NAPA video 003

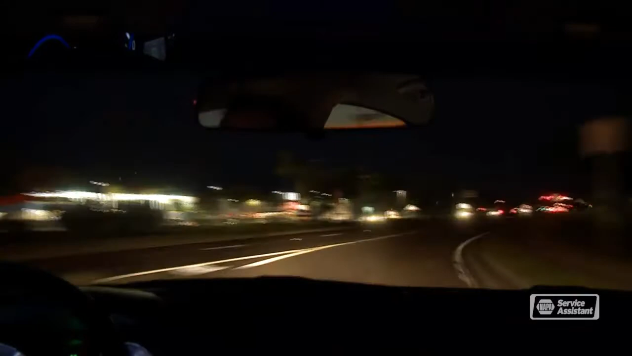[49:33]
even though there's 60% less traffic. Wow, that just goes to show how important proper visibility is to nighttime driving.